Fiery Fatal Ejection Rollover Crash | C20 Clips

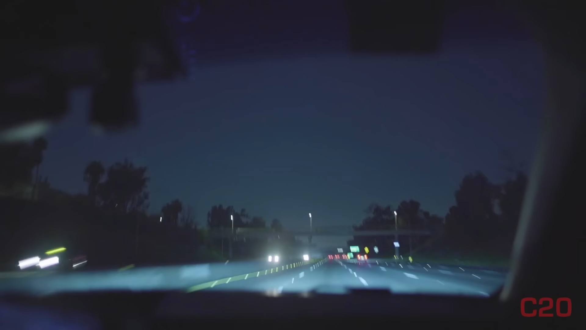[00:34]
Again, CHP is behind us with a break, and we're going to be rolling up here momentarily. We're coming up on it. So he's right behind us. We should see brake lights as we come over the crest here, but we should have a vehicle. Yeah, I see flashers, and we should have a vehicle on fire. Yeah, I can see the smoke. It's further. Wow. Yep. Alrighty. Yep, vehicle on fire. There it is.